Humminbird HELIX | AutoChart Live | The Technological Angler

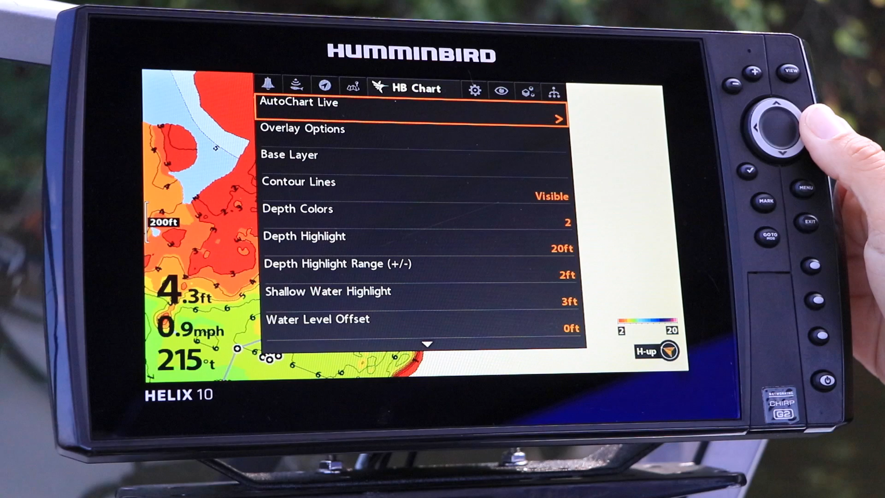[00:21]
On screen: depth 4.3 ft, speed 0.9 mph
Then, enter the AutoChart Live submenu using the right arrow key.
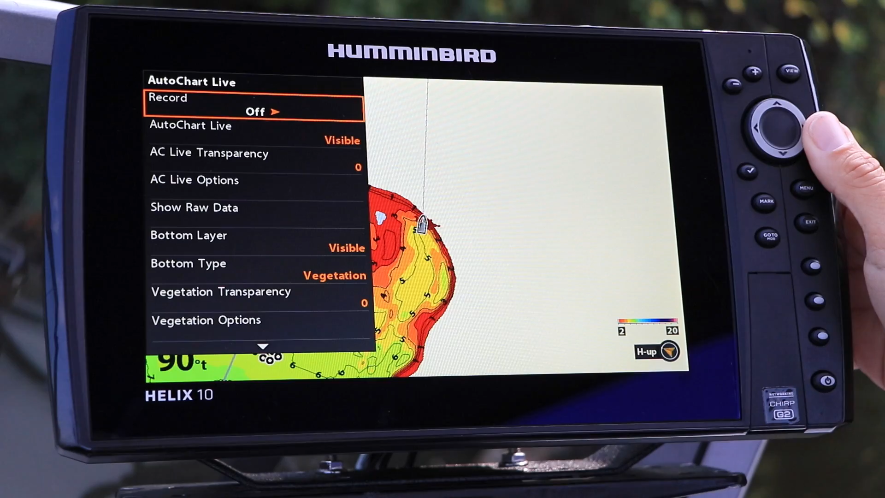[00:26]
When we collect data for AutoChart Live,
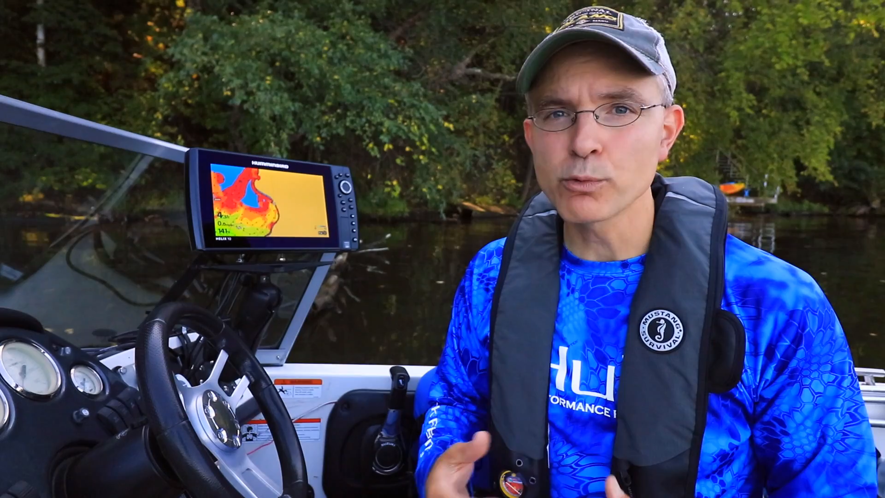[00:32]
we create a data file that contains GPS position and depth information. That data file is written either to our Helix's internal memory or
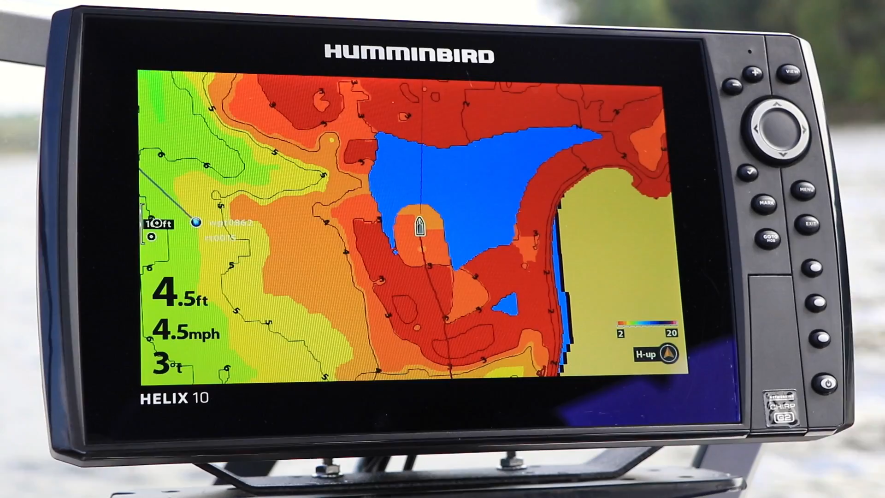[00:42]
On screen: depth 4.5 ft, speed 4.5 mph
to an onboard AutoChart ZeroLines SD card. To start or stop recording data, select Record from the AutoChart Live submenu using the up and down arrow keys.
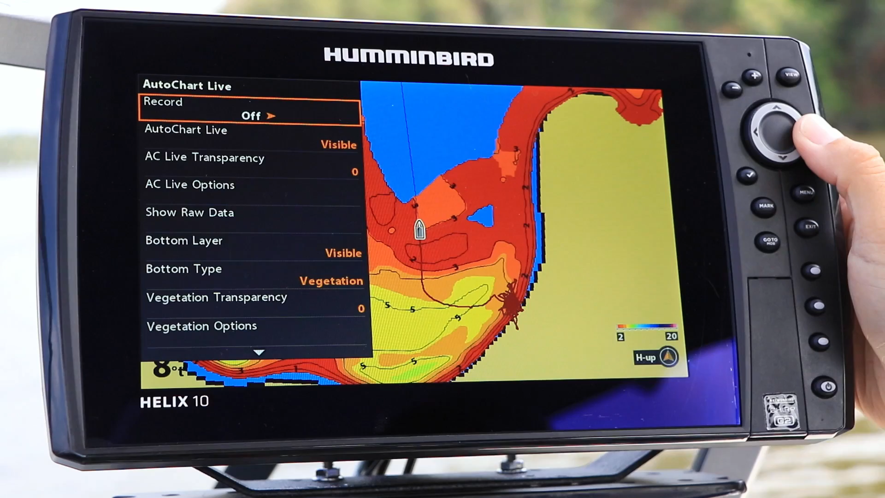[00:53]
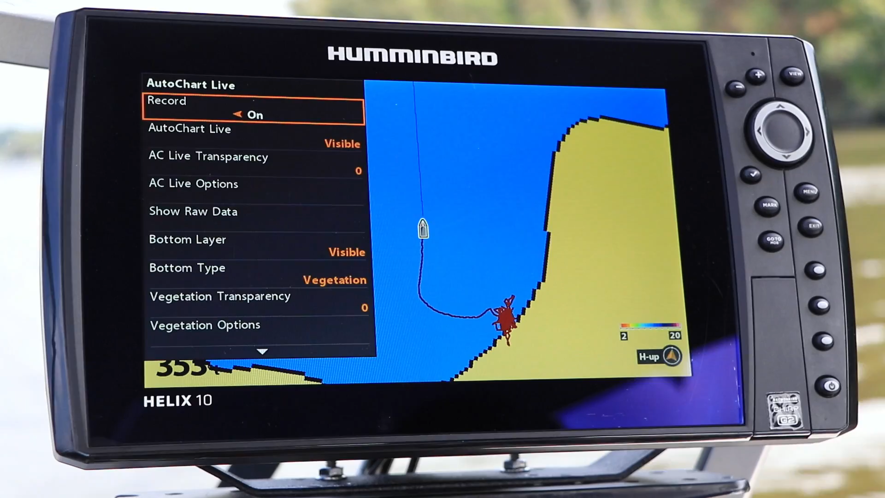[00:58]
Then, toggle data recording on or off using the left and right arrow keys. AutoChart Live will process your recorded data into a custom contour map, but you still need to tell your Helix that you want to display it. Select the AutoChart Live option from the AutoChart Live submenu using the up and down arrow keys.
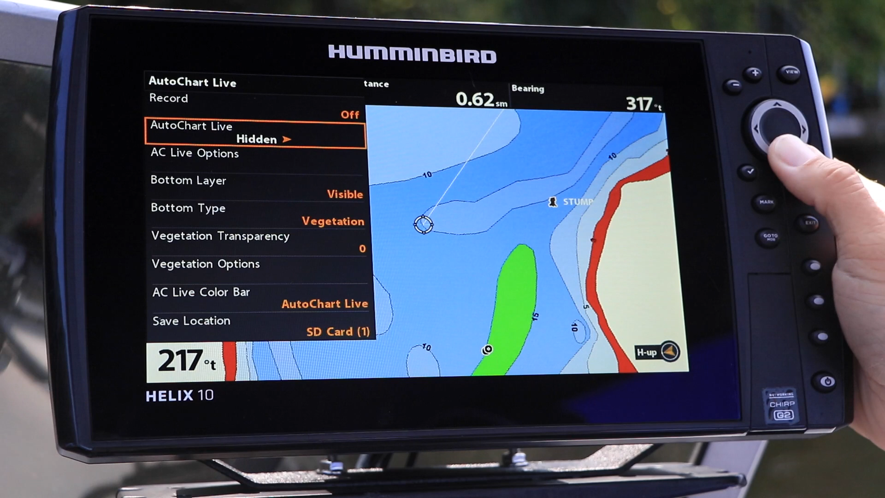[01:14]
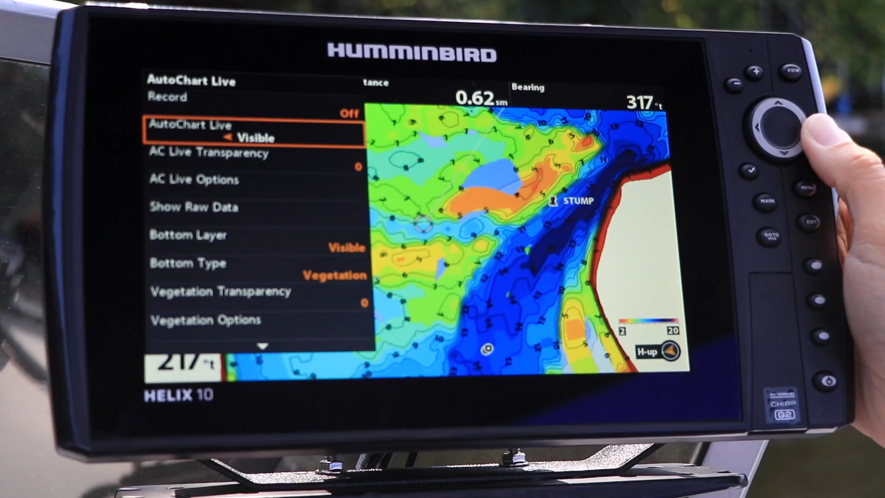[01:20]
Then, toggle the contour map from hidden to visible using the left and right arrow keys. Click the AutoChart Live in on the top left and right arrow keys. Click the AutoChart Live for Text-�� Hall keys. Let's do this.